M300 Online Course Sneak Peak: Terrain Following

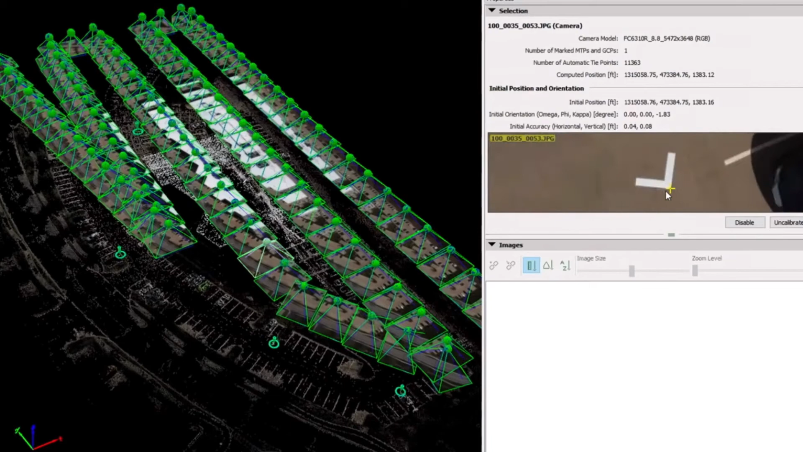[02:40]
Now previously to get that tighter we would have to add a lot of extra ground control points on the overall terrain differences.
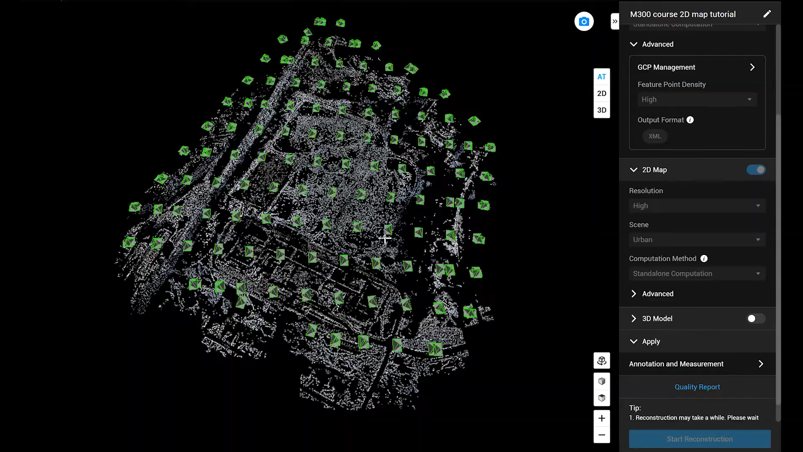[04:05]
Then we can bring those pictures into DGI Terra and be able to create the DSM model that way.
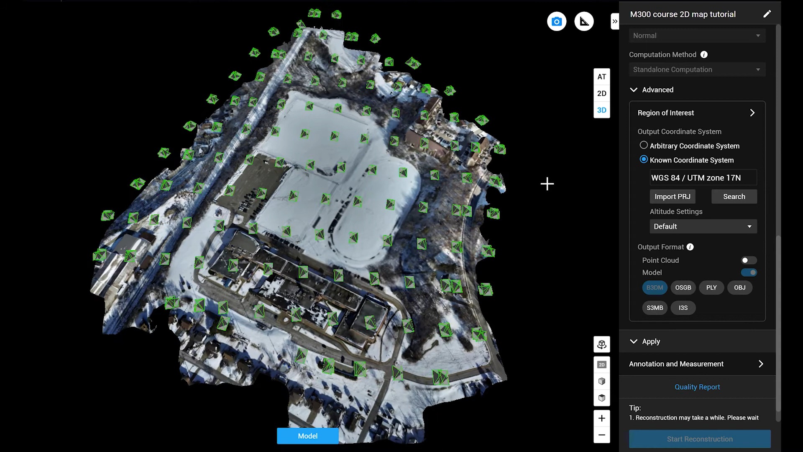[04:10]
If you're going to use the P1 and the L1 a lot you're going to